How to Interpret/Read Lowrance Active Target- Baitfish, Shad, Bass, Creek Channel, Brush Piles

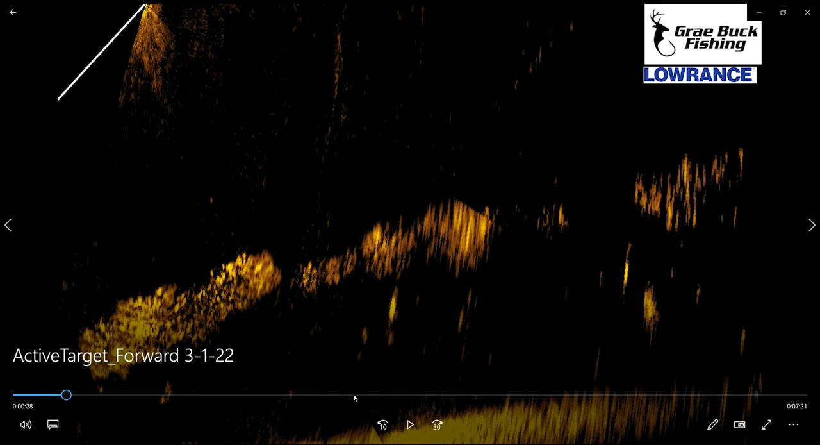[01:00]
Here it shoots out the front, and this is probably set at 70 or 80 feet at the end of it here. That's typically what I keep my range at, and I would guess I'm at 20 foot here deep. So to start off, we're going to just kind of go along here. I'll show you where my trolling motor is facing and go from there. So as we go, you can see all this bait right in here. These are some sort of shad. They're just kind of suspended out over this creek channel. Here we got some little bit bigger fish. They're not giant or anything like that. There's a little bigger one there. They're feeding on these shad. They're below them, just kind of staging, looking around, eating them. They're probably some white bass, spotted bass, maybe some little largemouth mixed in. Right here, there's a couple bigger fish. Those could be bass.
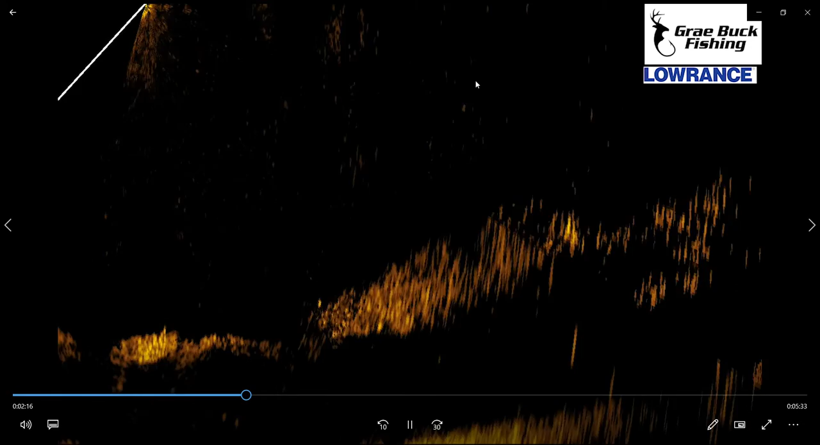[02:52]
This is just a solid school of bait there. Really thick. As we keep working along, there's a fish that's up above the bait a little bit. And then there, you can see I turned my trolley motor in the black part. Let me go back here. When it becomes black like that, that's because I paused it.
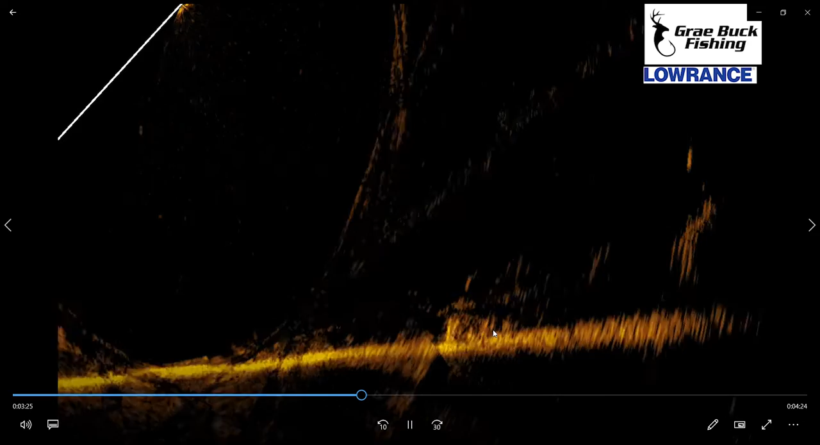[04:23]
Here's some more of those fish on the bottom. There's the, another brush pile. You can see I'm turning the trolley motor again a lot. That's why it's adjusting here. It's not really set up on the fish per se. There's a fish that's suspended above one of those brush piles. Here you can see that brush is pretty big. So every, as I keep turning, you can see it kind of expands. It covers a decent amount of area. There's a fish right there in that brush and I'm trolling forward. So that's why this screen keeps changing. There goes my drop shot. I dropped that down in the middle of it. I'll probably see it in a second. I don't know if I'm going to drop it back in here or if I'm going to pitch in front of us.
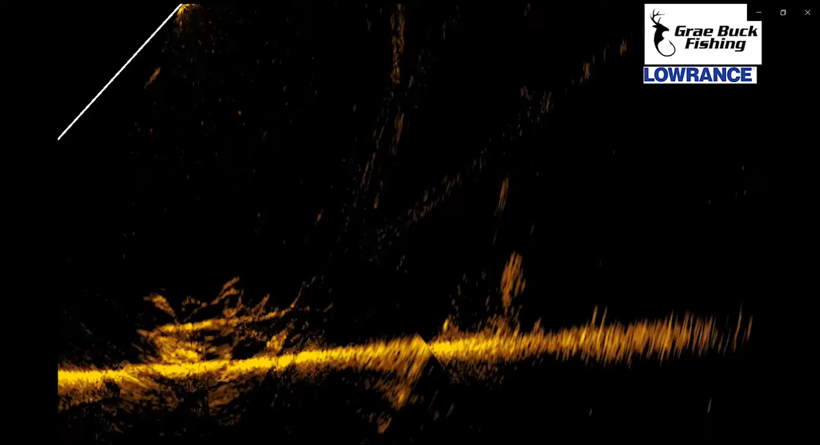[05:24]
Kind of just probing along trying to see if there's anybody down in there that I could get a hold of. And then I would just kind of work it down in there. You can't see the bait because it's down in the actual brush itself. If I was casting out this more open water where there's nothing at, you would be able to see it a little bit more. Then you can see there's actually like that's like a lay down in the brush pile. So it's like that's a harder piece. It's horizontal. You can see the other part sticks kind of straight up and down. There's a couple little bass in front of it. There's a couple. That's a bass right there swimming around in the top of that brush. You can see his buddy.
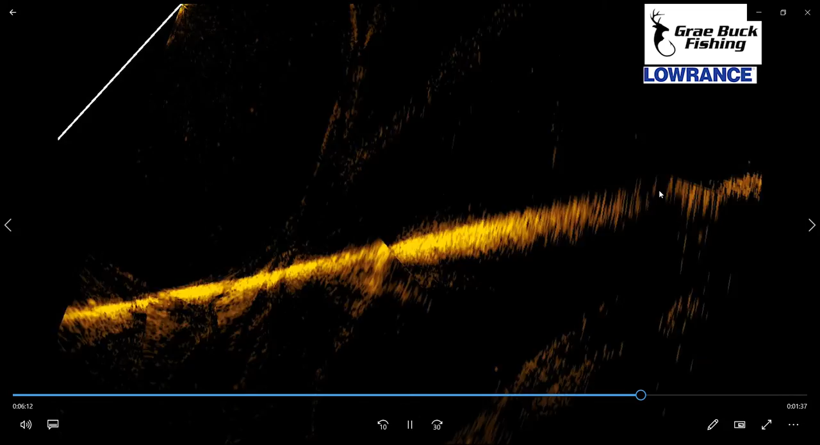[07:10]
Um, the brush piles would look bigger and everything would look bigger than that you would be seeing. So we keep working along here. We got... We're working our way shallower again. So I probably came out of that creek channel. Then I'm working my way forward. Um, There's a suspended fish right here. Actually, that's a brush pile. So you can see that it looks like a fish until you turn your trolling motor and then you get the whole brush pile. So they anchored it here. The little branches are going straight up. Um, I don't currently see a fish in that one. I don't think, um, I don't have the best angle on it right this second. But this was some footage that was shot at Sam Rayburn during my practice for the MLF Pro Circuit.
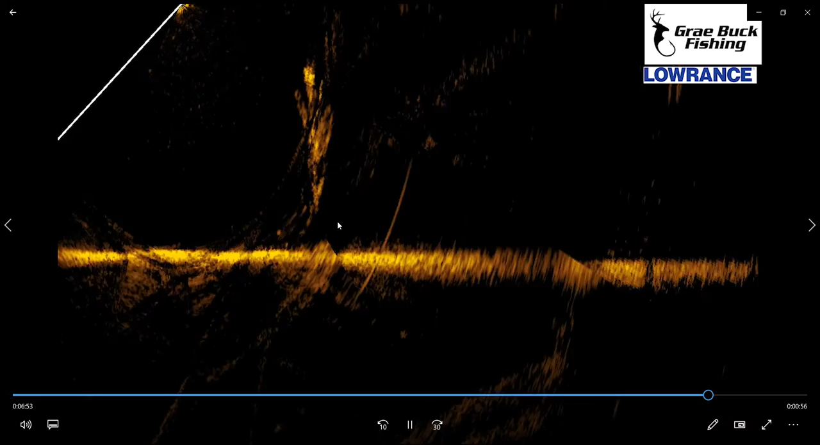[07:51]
If you want to see any other ones, um, active target deals, I have them as well. There's a couple videos. I think I got three of them with this. The one was cool with Toledo Bend. I was catching some. There's a couple fish right there. Um, on a jerk bait. And you can see when I'm reeling in the one fish on a jerk bait, he's got like five or six buddies chasing them up.
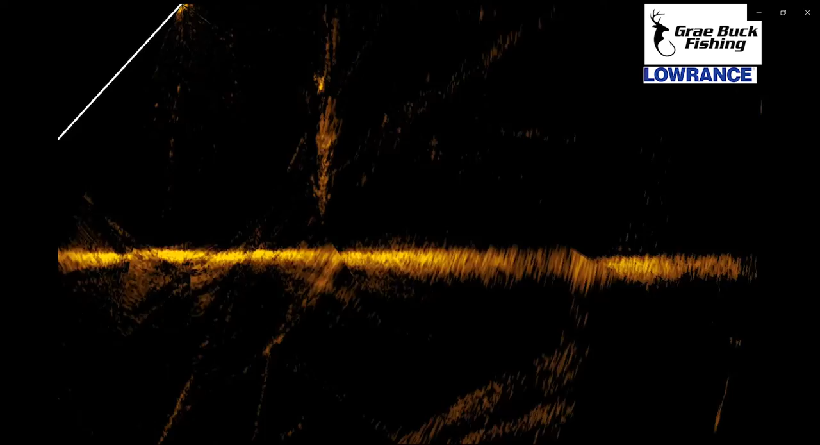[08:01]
So that's definitely worth taking a look at that one. Um, that's a tall brush pile. That comes almost to the surface, you can see. Kind of see the branches. You can see where it's anchored at down at the bottom. I'm guessing they use some sort of concrete. I don't know if it's a bucket or how they do that, but you can see what else we got.
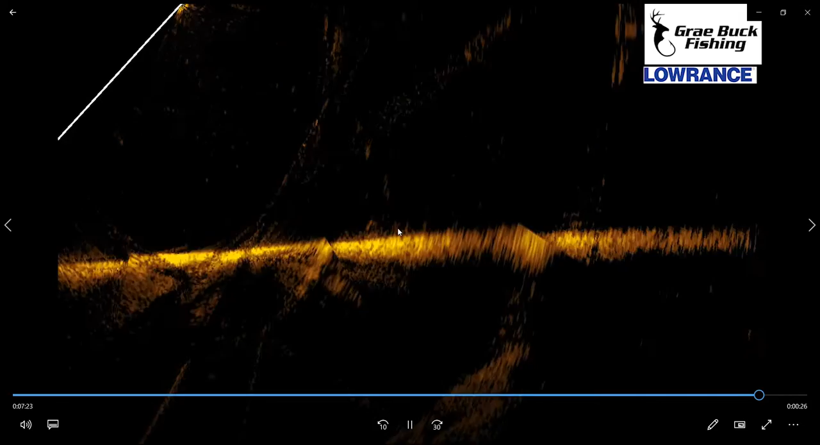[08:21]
There it is again. And that's just as I turn my troll motor like we were talking about. The bottom definitely could be dropped down lower.
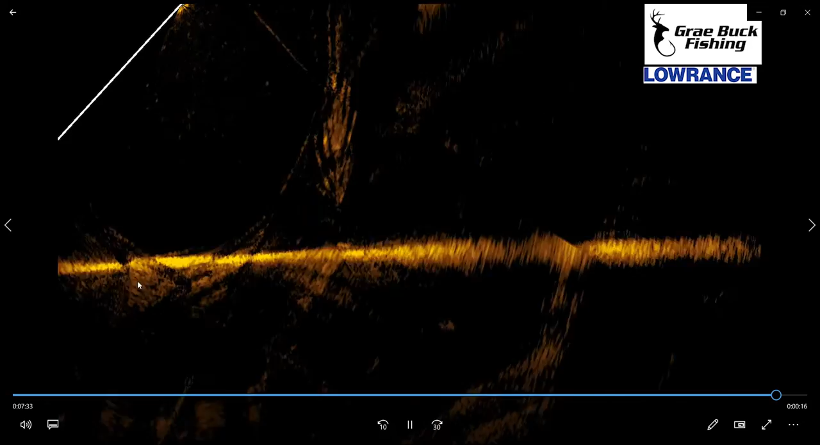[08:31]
Um, that would make it shallower so I could get a better picture and read of everything. But, um, thank you for taking a look at this video. If you have any other questions, be sure you let me know.